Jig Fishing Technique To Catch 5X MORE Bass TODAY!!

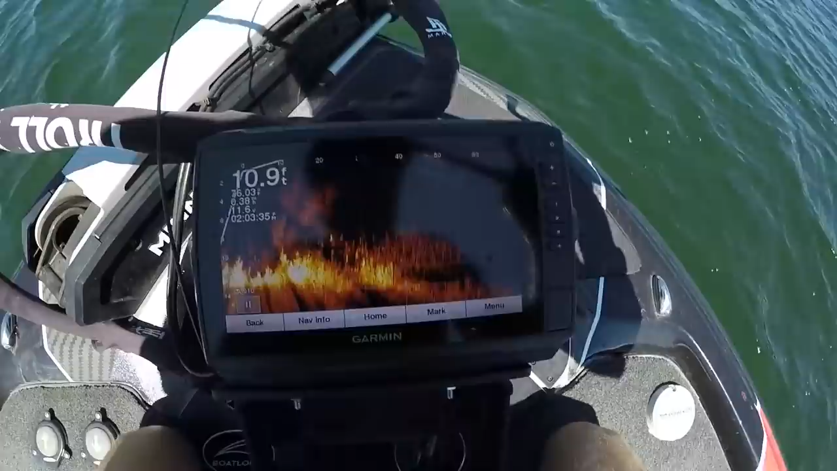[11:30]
Hopefully my shadow can show you All that stuff down there on the right right there. That's bluegill So let me uh, let me flip my lure Cast my lure down Y'all see it falling right there.
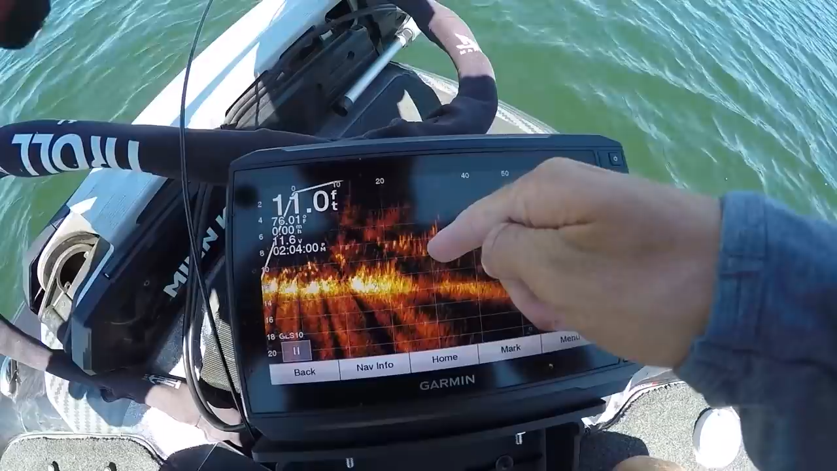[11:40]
Oh, you kind of missed it. Let me hop it Boom there's my lure falling down bluegill's attacking it now. It's below them right there Follow to the follow it to the ground There's one
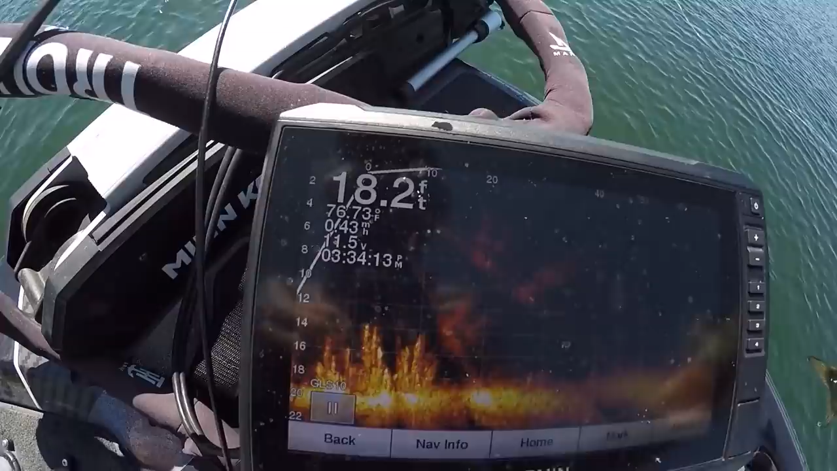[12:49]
On screen: depth 18.2 ft, water 76.73°F
It is crazy I literally saw that grass in 18 foot of water right there on the left Look at how he ate it.